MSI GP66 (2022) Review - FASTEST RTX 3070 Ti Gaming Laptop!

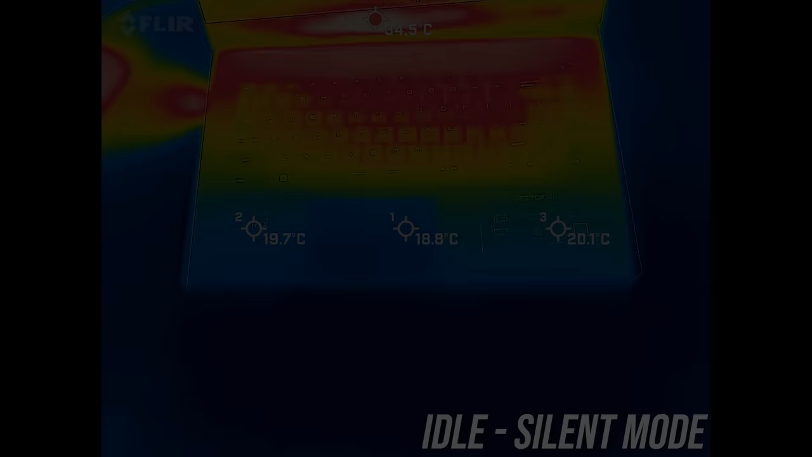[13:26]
The keyboard was below the usual low 30 degrees Celsius I typically see with most laptops when just sitting there idle.
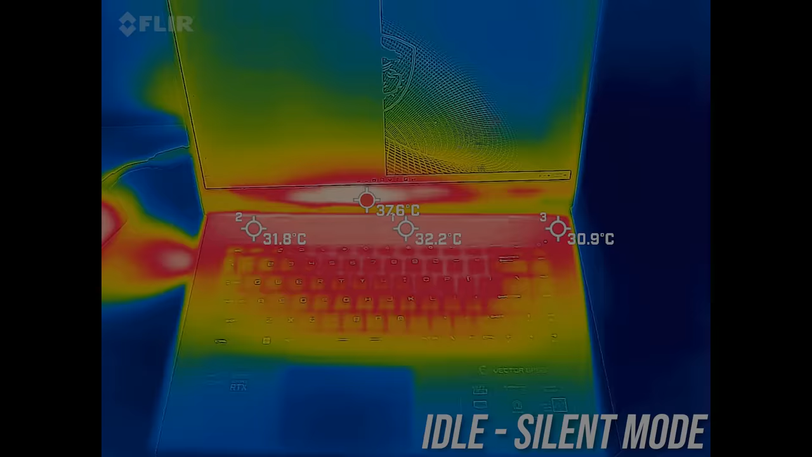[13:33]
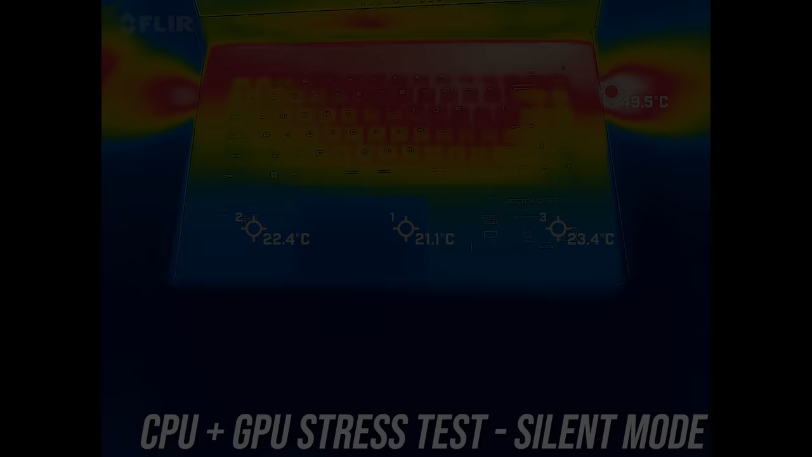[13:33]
It gets about 10 degrees warmer to the touch with the stress test going in silent mode. It definitely felt warm to the touch, but as we saw it could still game well enough here, so a warmer machine is the trade off.
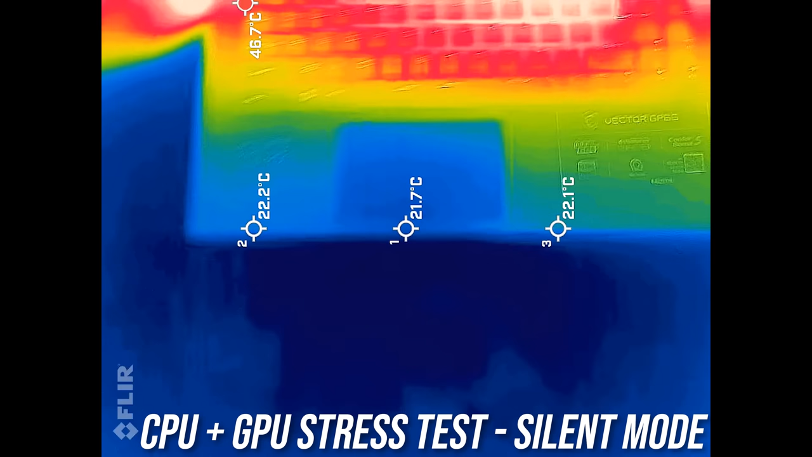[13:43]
Stepping up to balanced mode was similar, low 40s towards the center of the back half of the keyboard. The highest extreme mode was similar with the fan on automatic,